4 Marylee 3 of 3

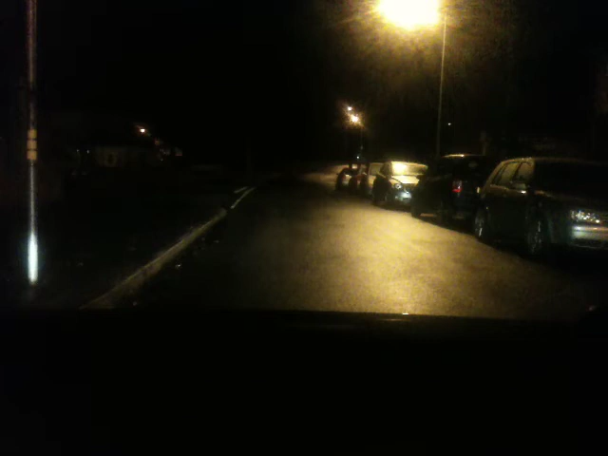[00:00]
something, though. Yeah. The guy on the bus stop then, it's 1:36 in the AM. He's gonna have a bloody long wait for a bus as they don't run at this hour. The worry.